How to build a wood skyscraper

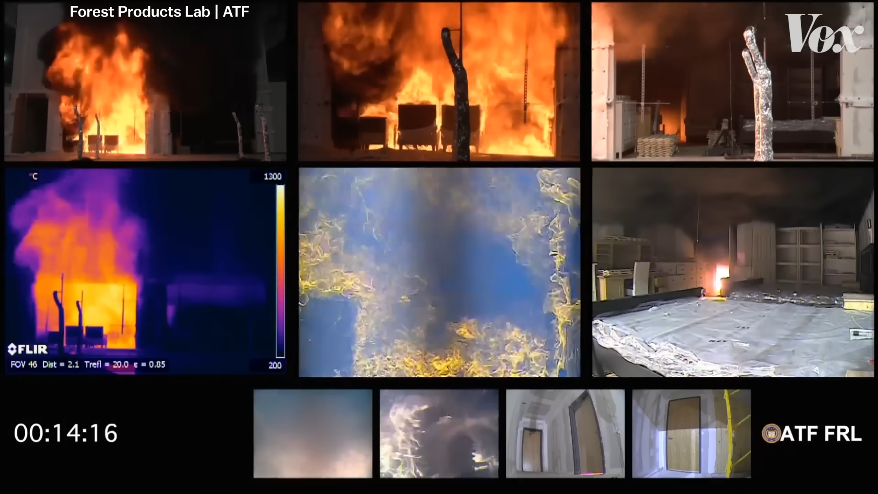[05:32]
On screen: scale top 1300°C, scale bottom 200°C
But this is a mass timber building being set on fire.